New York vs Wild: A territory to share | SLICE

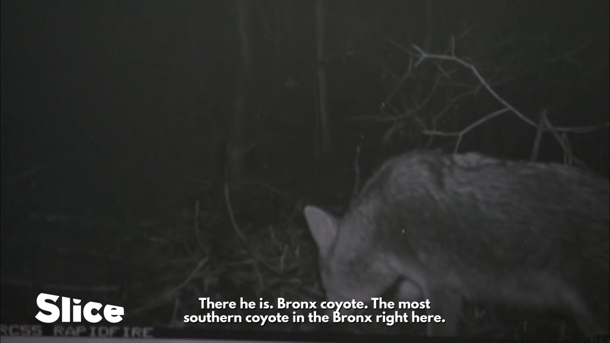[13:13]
The most southern coyote in the Bronx right here. This is pretty exciting. That's a great shot. I think there's a scientific reason for doing this study on the Gotham coyote, the New York City coyote.
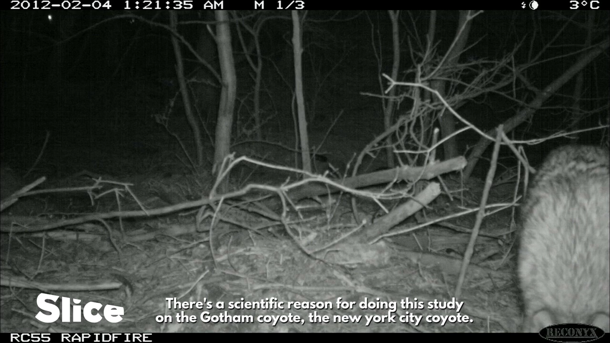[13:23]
Often a scientist, a conservation biologist,